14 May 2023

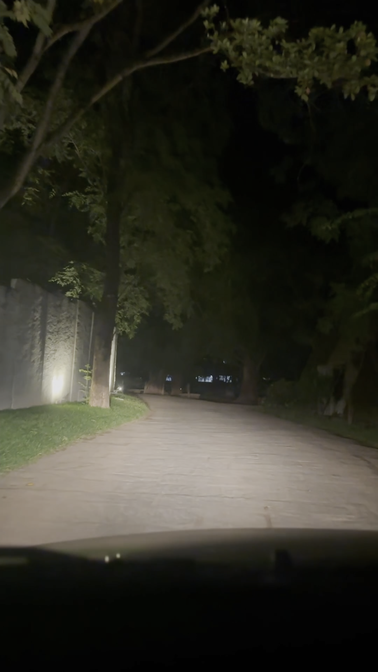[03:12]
ఫైనల్గా రూమ్కి అయితే స్టార్ట్ అయ్యాం. ఎక్కడ లైట్ లేదండి, 8:30 తర్వాత ఆశ్రమంలో ఎక్కడ లైట్స్ ఉండవు, చిమ్మ చీకటి, మొత్తం అడవి చుట్టూ చీకటి.
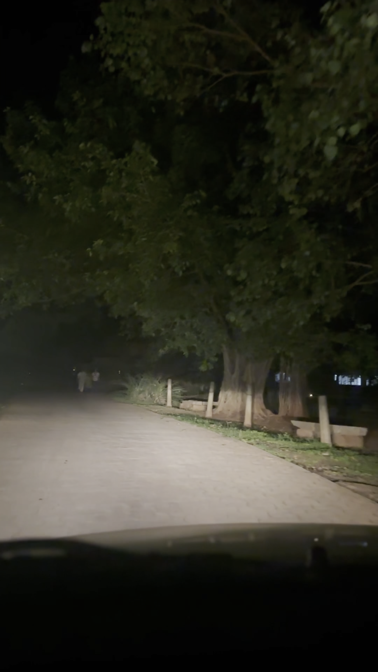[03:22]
ఏంట్రా బాబు అనిపించింది. అక్కడక్కడ కొంతమంది వాక్ చేయడం మాత్రం చూశాను నేను, ఈ నైట్ టైం కూడా వాక్ చేస్తున్నారు అనిపించింది.
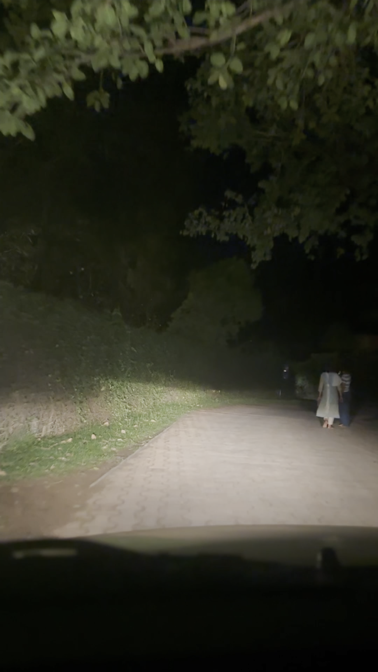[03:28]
8:30కే ఏదో అర్ధరాత్రి అయిపోయినట్టు ఫీలింగ్ వచ్చింది.
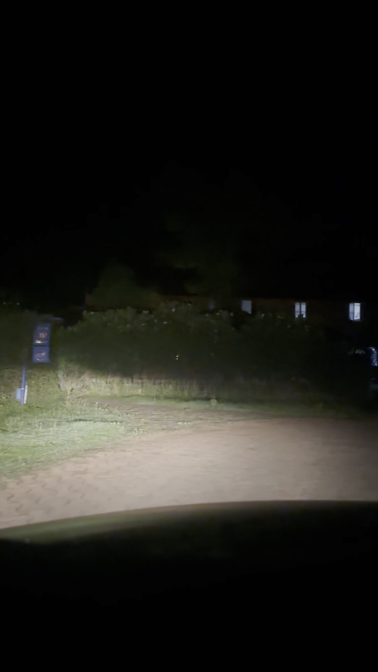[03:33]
8:30-9 అయ్యి ఉంటుంది. ఫైనల్గా మేము వెల్కమ్ పాయింట్కి అయితే వచ్చేసాము. వెల్కమ్ పాయింట్కి వచ్చిన తర్వాత అక్కడ నుంచి